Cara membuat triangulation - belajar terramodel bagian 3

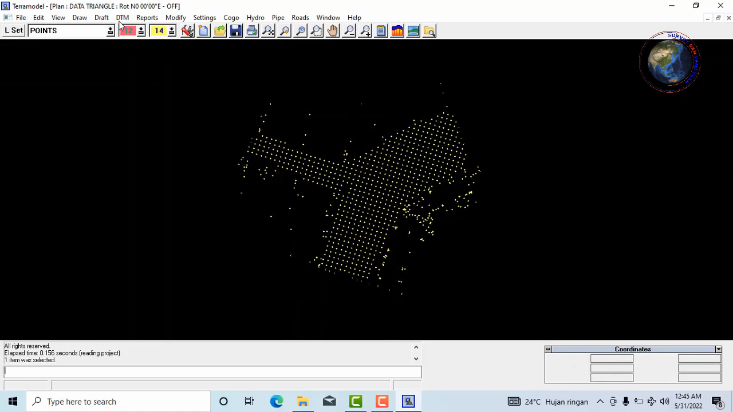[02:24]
Lalu kita pilih ok di kiri bawah Nah selanjutnya kita akan buat kembali untuk boundary tadi Kita pilih dtm Kemudian dtm edge Lalu kita klik salah satu point di bagian terluar Kemudian kita pilih ok
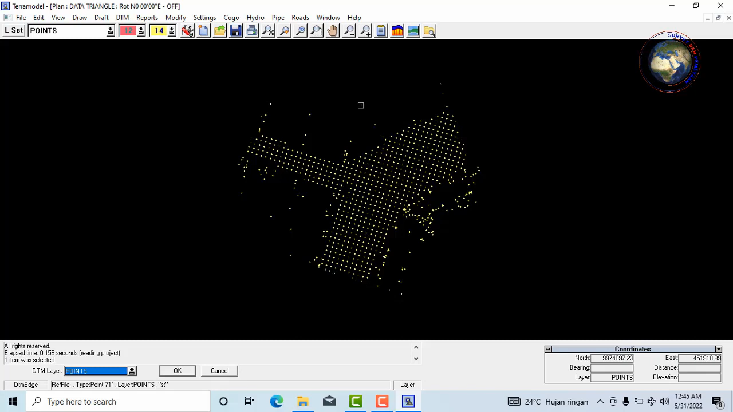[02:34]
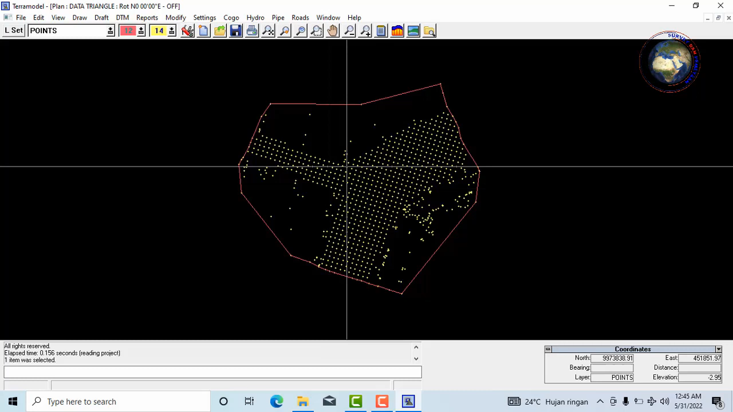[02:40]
Lalu untuk triangle kita bisa menuju ke setting kembali Kita pilih link setting
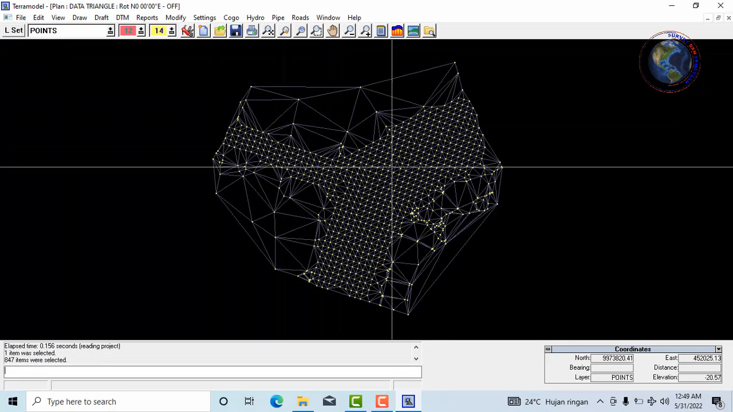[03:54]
Kita juga bisa melihat tampilan 3 dimensi dari triangle ini